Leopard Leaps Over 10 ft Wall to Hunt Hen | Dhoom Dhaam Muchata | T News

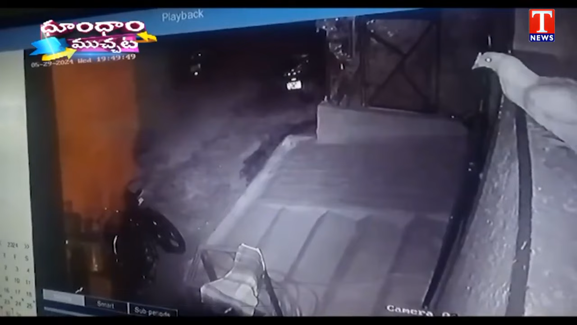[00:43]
शीकट वाड़्डदी गादा, गुट्डु गुट्डु गुट्ड़ु गुट्ड़ु गुणन दा, इदी CCTV ले वीडियो आन्नाट्टू इकडा, गोड़मेदा, कोड़ी पेट्टुन नदी, अगो जूडु, एटल, मिट्ट, मिट्ट, दूस्त्तुन दो, अप्पड़, एमैं नांटे, वाम्मो,